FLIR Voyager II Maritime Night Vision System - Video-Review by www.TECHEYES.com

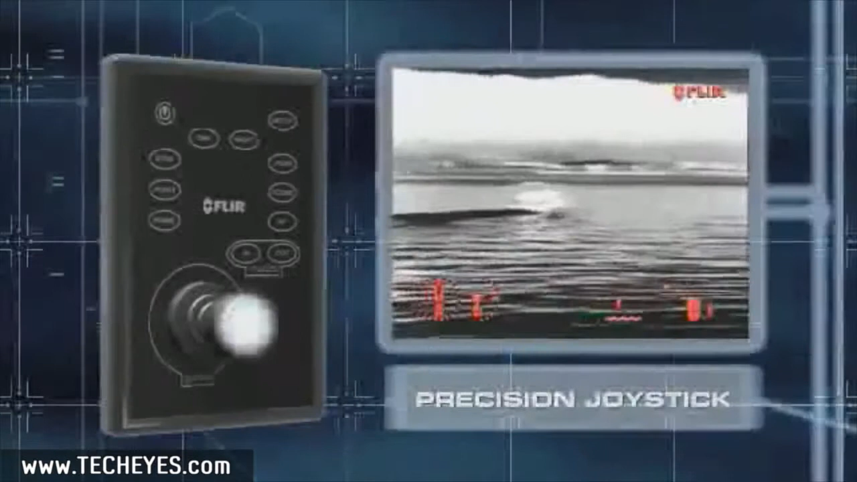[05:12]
With its precision joystick, you can look all around your vessel quickly and easily, and its on-screen icons show you right where your Voyager 2 is pointing.
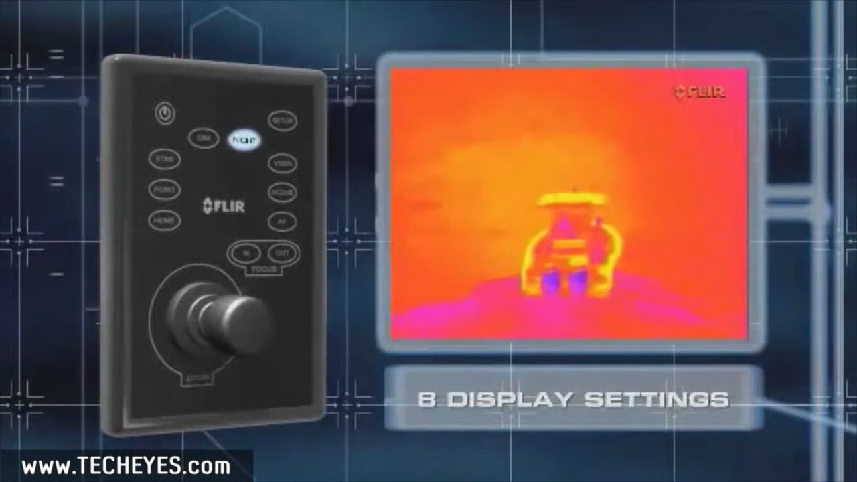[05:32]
These color palettes let operators choose
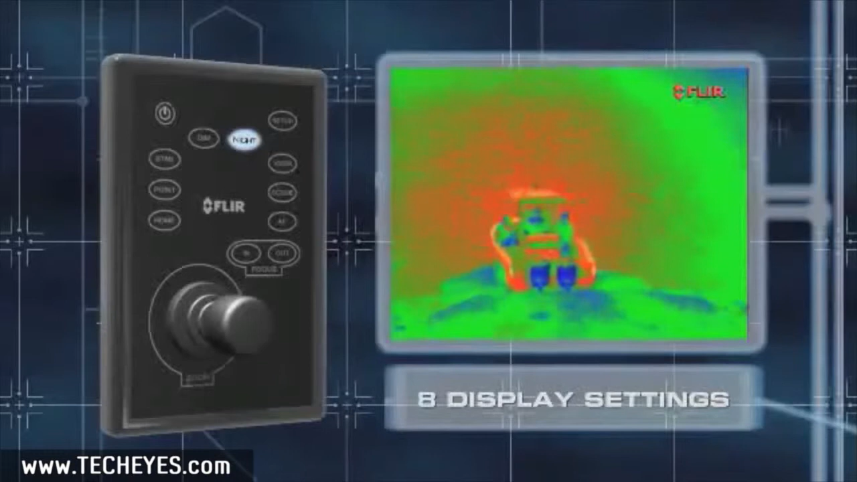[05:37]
the image display scheme they like most.
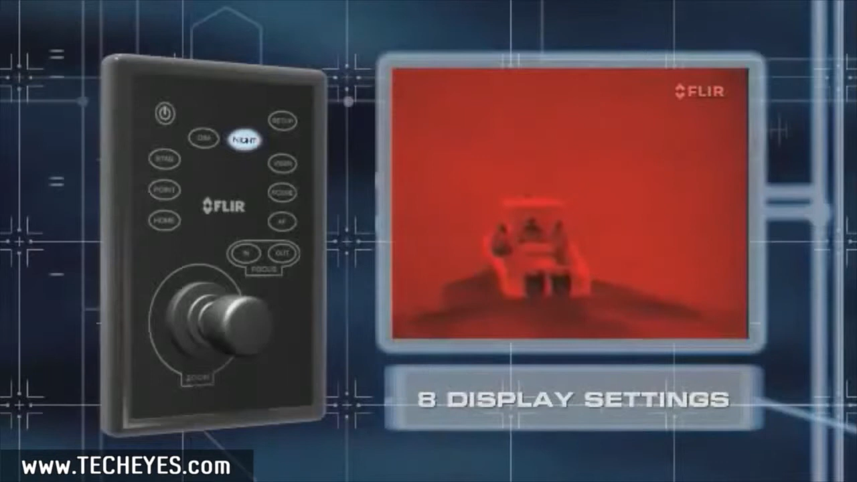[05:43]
Voyager 2's JCU also gives you instant access to its four preset gain settings that keep the infrared images optimized for time of day and activity.